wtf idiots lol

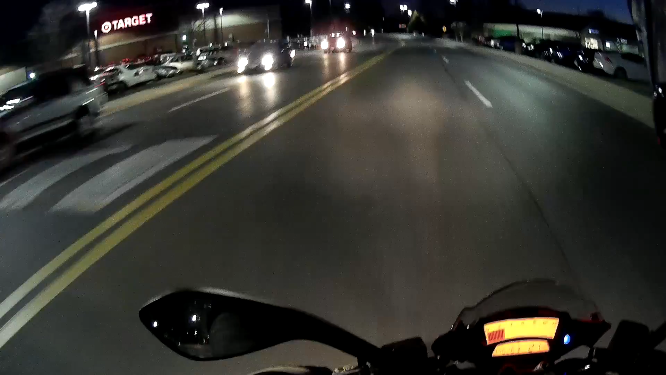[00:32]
I don't know what just happened there. See, this is the reason why I always give people the right of way. I didn't want to go into that. Absolutely not. Get fucking hit by idiots that don't know how to take turns going.